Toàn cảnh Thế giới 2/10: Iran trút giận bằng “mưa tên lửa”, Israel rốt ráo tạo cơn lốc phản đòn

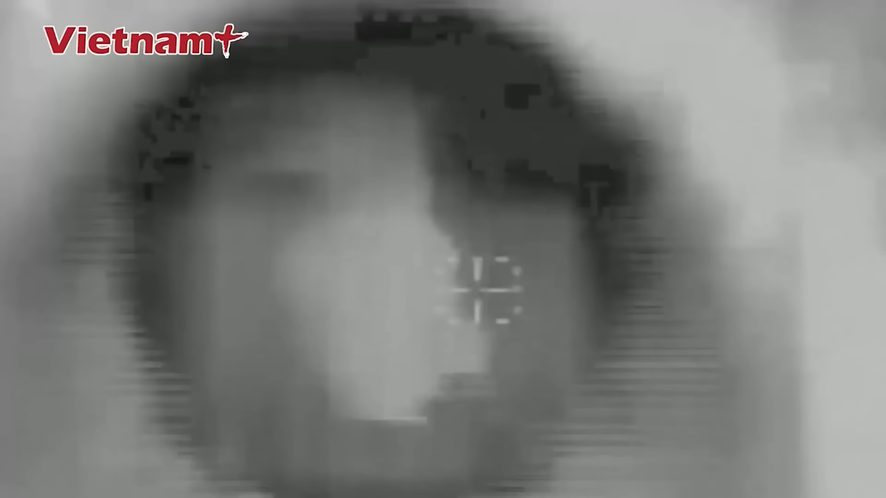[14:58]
xuống trụ sở ngầm của Hekbollah dưới tòa nhà dân cư phía nam thủ đô Beirut